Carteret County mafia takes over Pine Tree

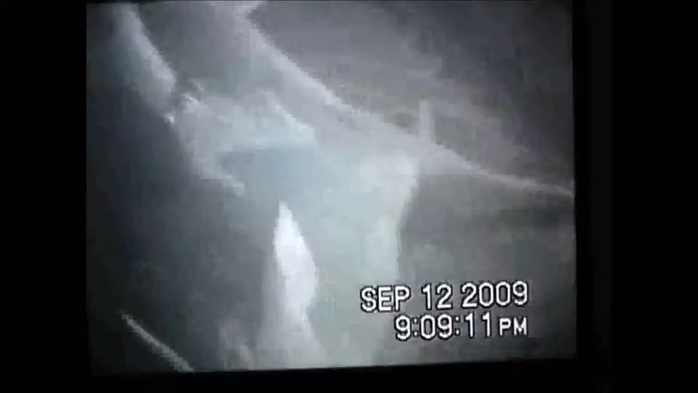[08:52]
Raised broadhead. Raised broadhead right in the shoulder.
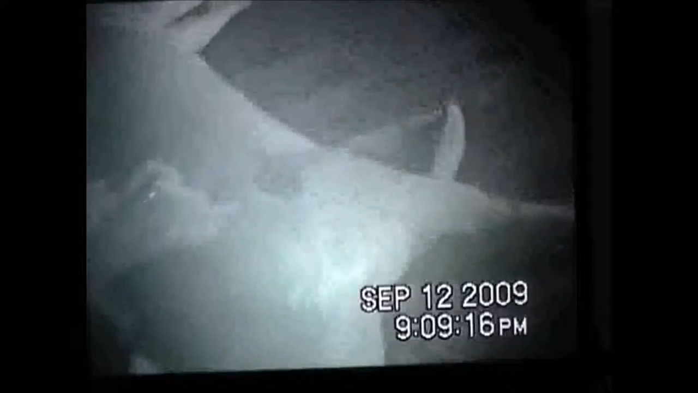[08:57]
Come out right there.
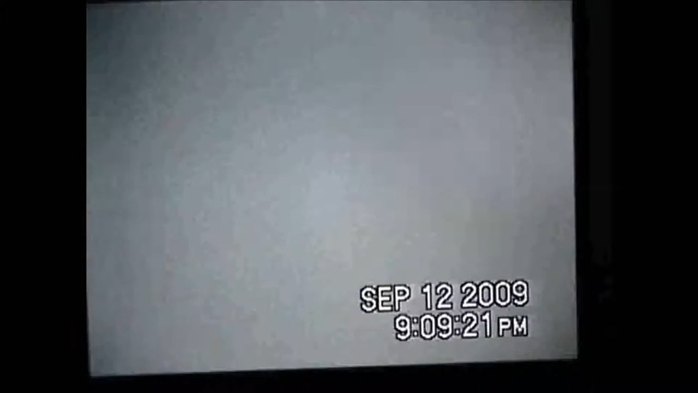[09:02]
Come out right on the point of the shoulder. Right by the chest.
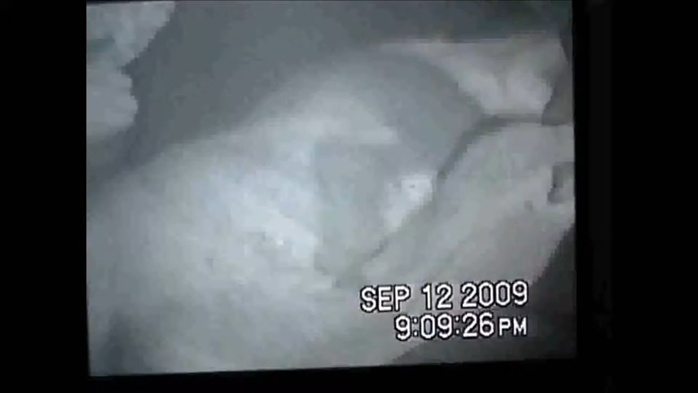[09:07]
Hot. Shot. Still on the velvet hanging over there.
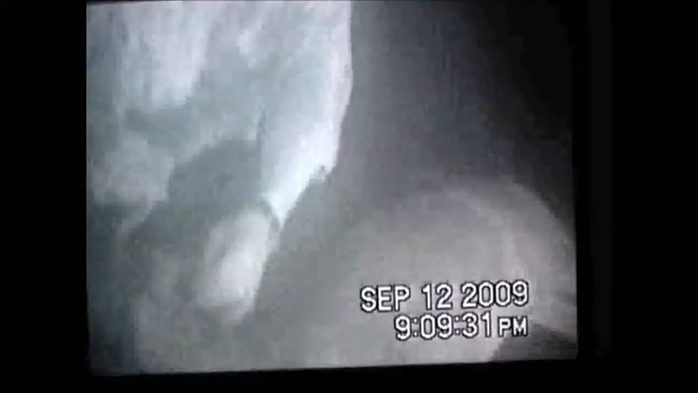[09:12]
We only shoot trophy bucks here.
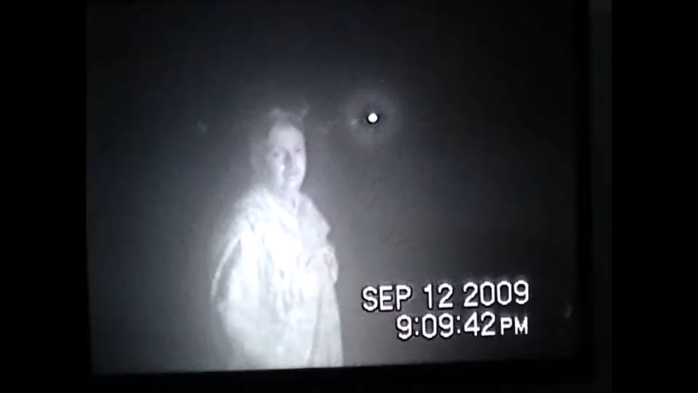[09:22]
Carteret County Mafia, that's number two.
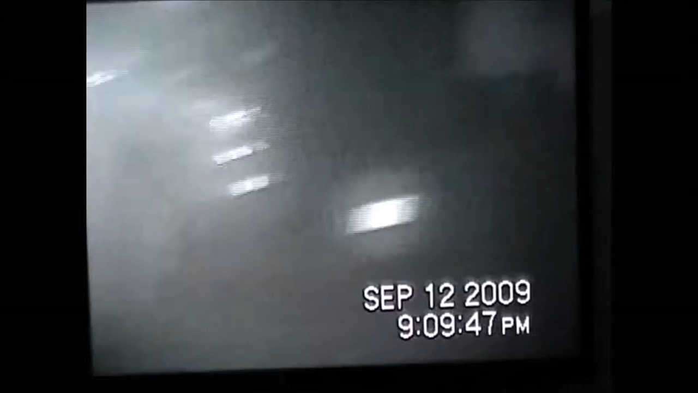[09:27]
And here we have the old timer here.
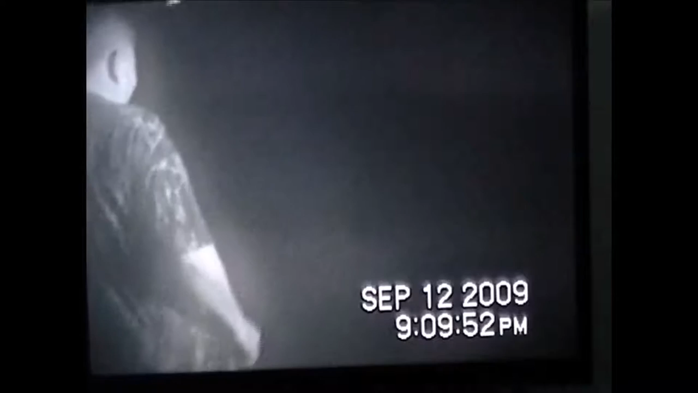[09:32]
He's doing a little dog management.